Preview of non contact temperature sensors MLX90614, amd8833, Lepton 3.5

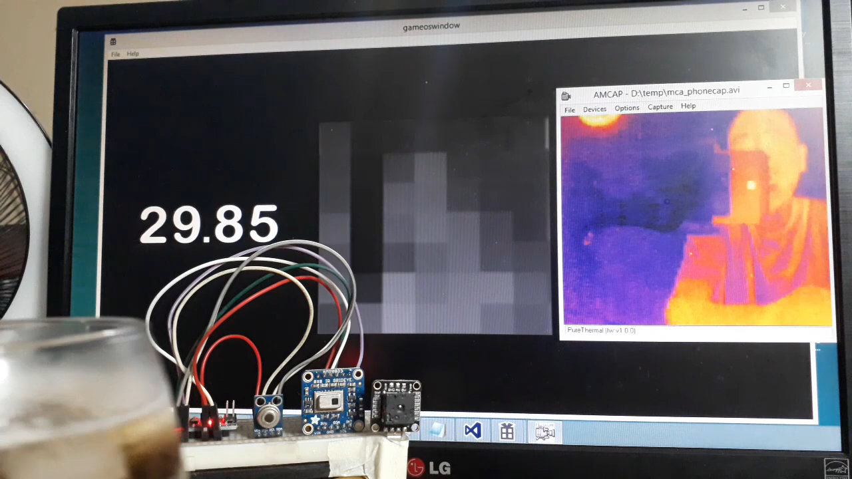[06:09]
So it's reading something lower, so it's a 27, 28.
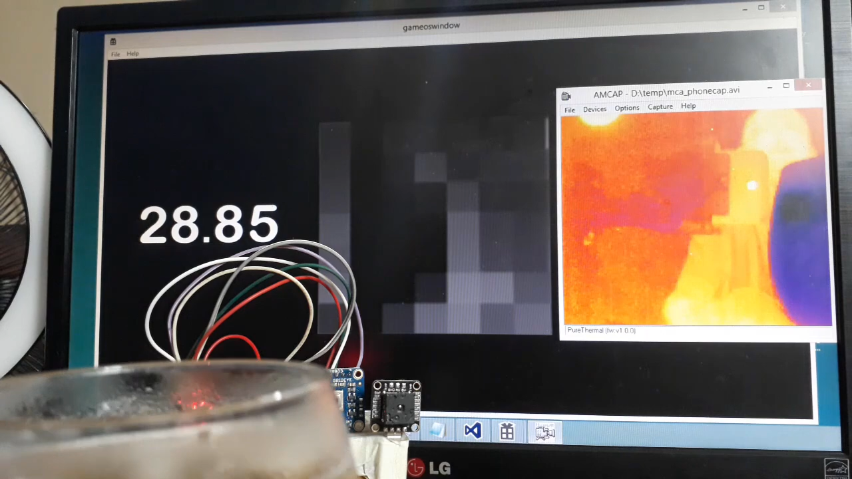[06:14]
I don't think that's very accurate.
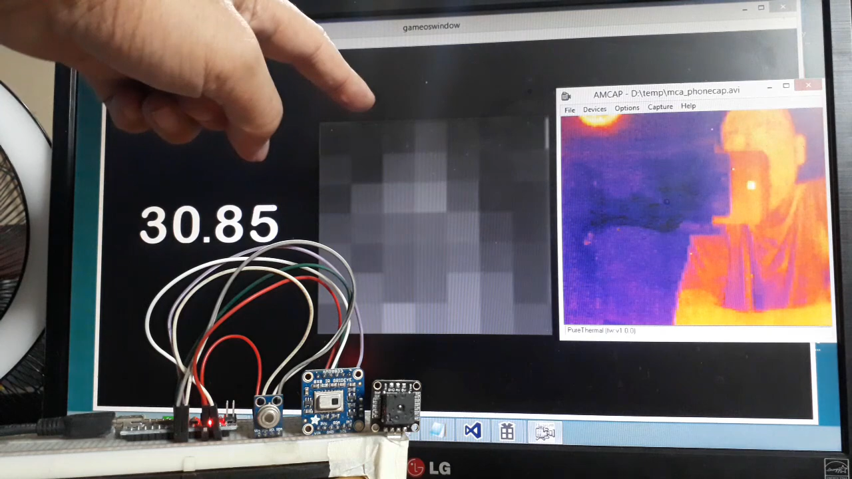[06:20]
Anyway, you can notice from the AMG, so it's mostly light now, I guess it's reading me. So if you pass the cool drink over it,
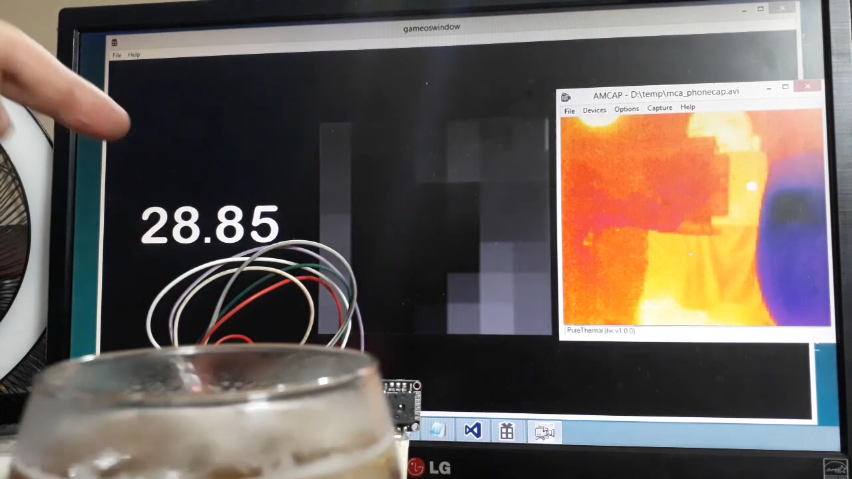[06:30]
so you can see the, it's reading a black.
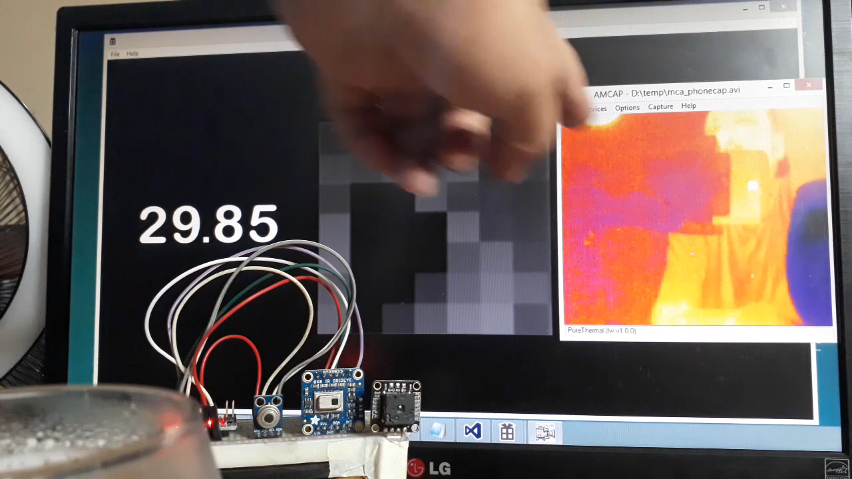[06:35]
And, of course, on the Lepton, you can actually see me there behind the camera.
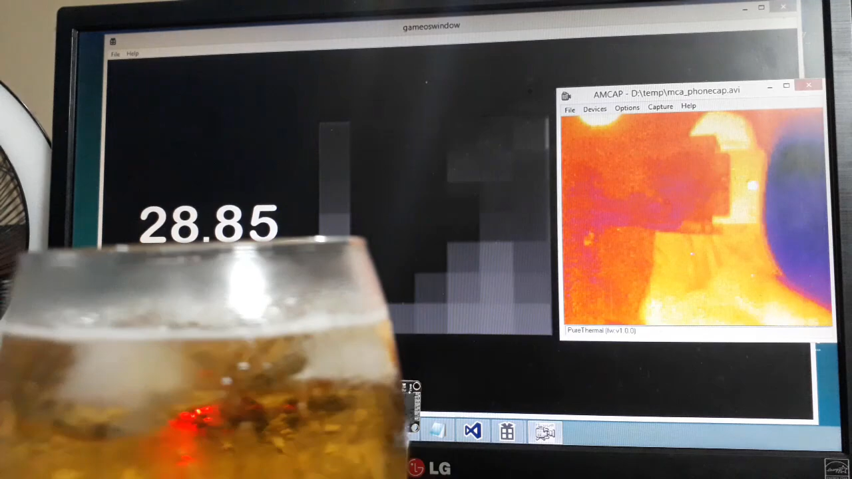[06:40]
So the darker color registers as a something colder. So let's try it with something warm.
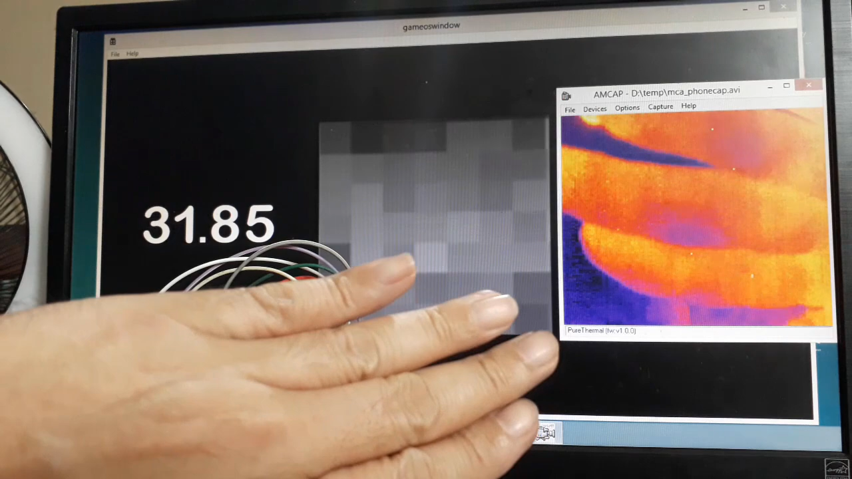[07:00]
Let's see. So let's try it with my hand first. I guess the MLX seems to be broken, it's not reading things right. So it is showing a higher temperature, but I'm pretty sure my hand is, let's see,
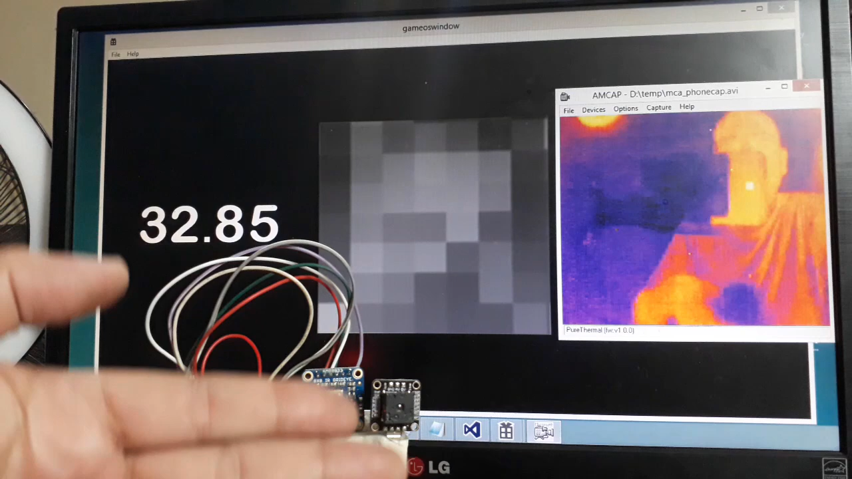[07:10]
36. So there's something wrong with this MLX.
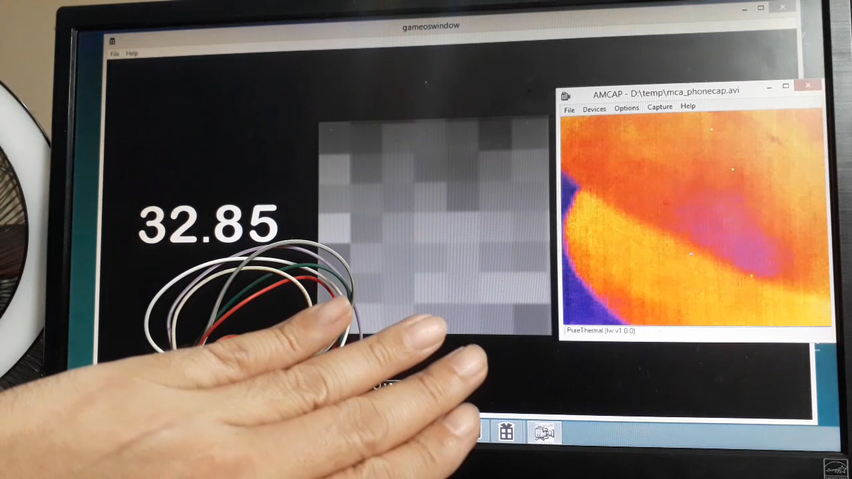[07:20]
And you can see in the middle, right here. So as I pass my hand through, it gets brighter.
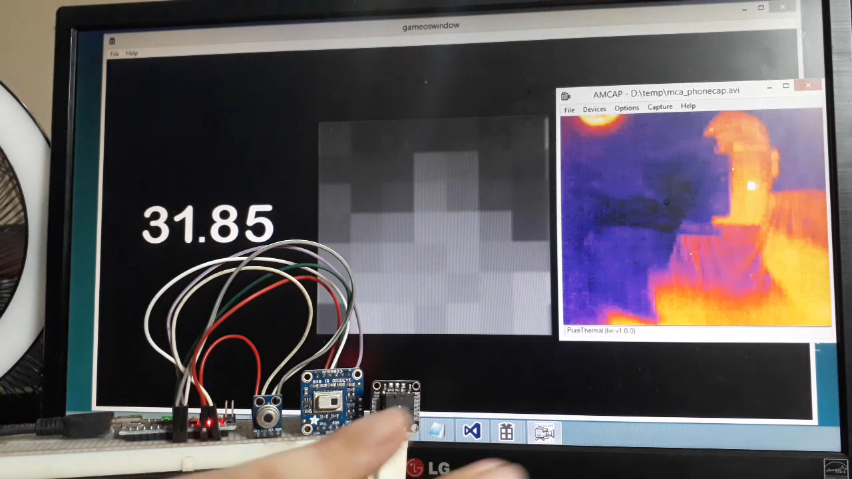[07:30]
And of course, you can see that pretty well on the Lepton. So let's see if we try a lighter, so 31 degrees, it's not just 35. So there's something wrong with this particular sensor.
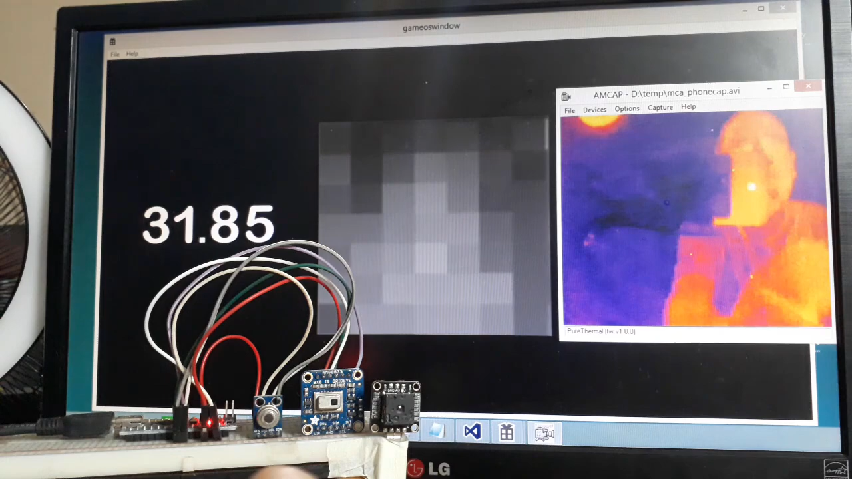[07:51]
But you can see it also in the middle, the AMG seems to be working pretty well.
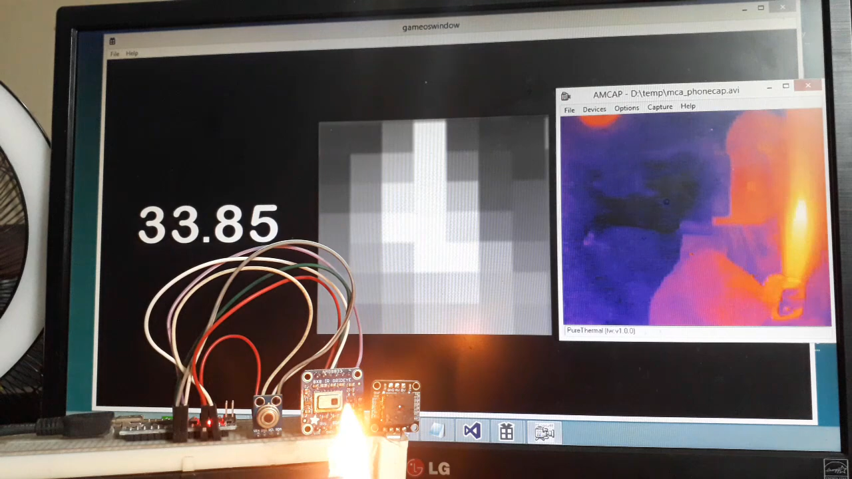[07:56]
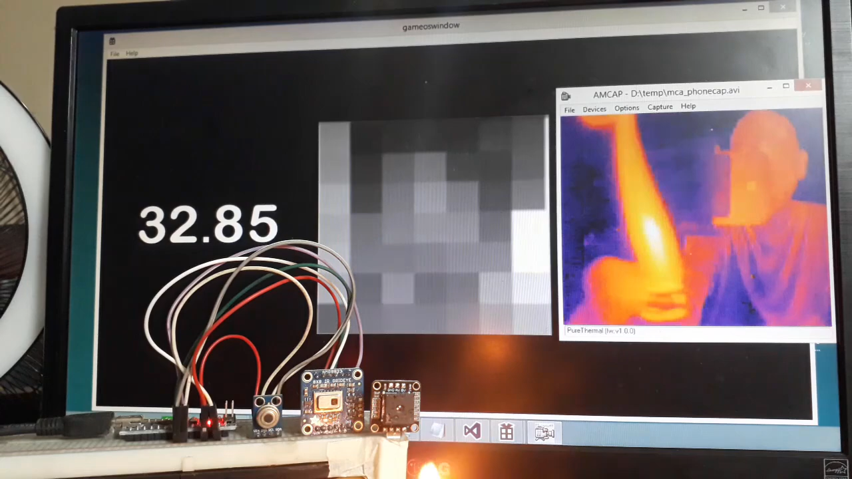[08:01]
And, of course, on the Lepton, you can see it, it's pretty nice. That's it.